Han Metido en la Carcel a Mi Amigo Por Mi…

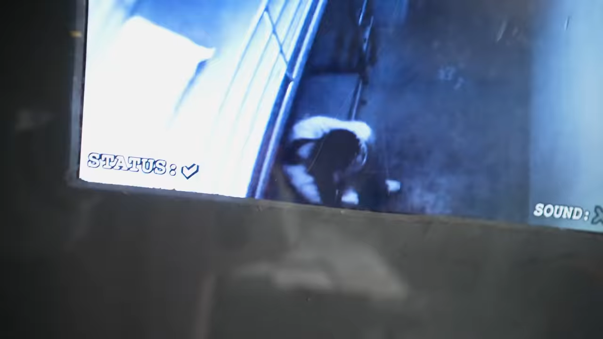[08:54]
Hay un recluso por aquí. Y el psicópata está en esta celda que es justamente esa. Hay un recluta que se acaba de levantar.
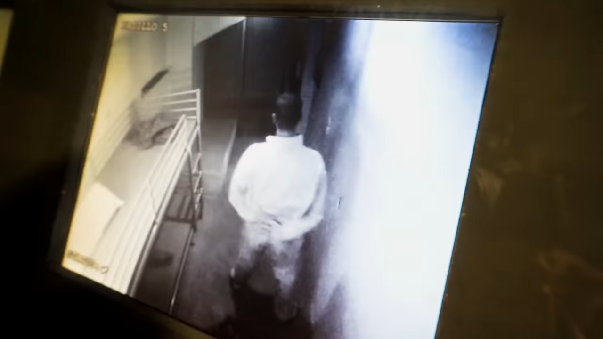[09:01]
¡No entiendo nada! El policía se está acercando. O sea, está justamente aquí.